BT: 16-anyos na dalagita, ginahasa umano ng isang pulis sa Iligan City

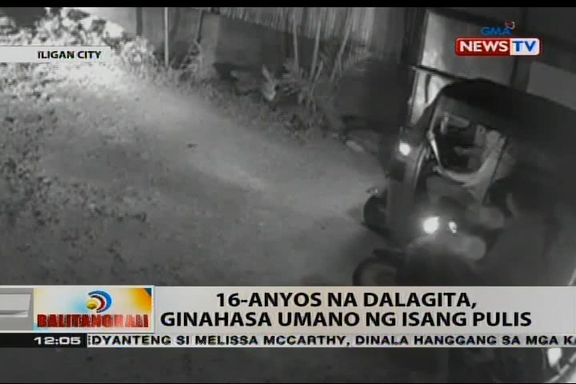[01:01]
Maya-maya, makikita sa CCTV footage na isinakay si alias Mary sa isang tricycle. Lumapit pa ang mga kaibigan ni alias Mary at tinanong ang mga sospek kung saan siya dadalhin. Sagot daw ng mga sospek, dadalhin siya sa istasyon ng pulis dahil lasing na siya. Pero sa halip na istasyon ng pulis,
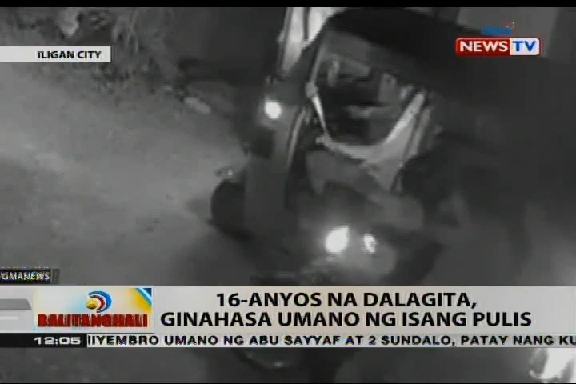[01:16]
sa isang motel daw dinala si alias Mary at pinagsamantalahan ng isa sa mga sospek. Noong time na po, gawin na po kami ng city best pod.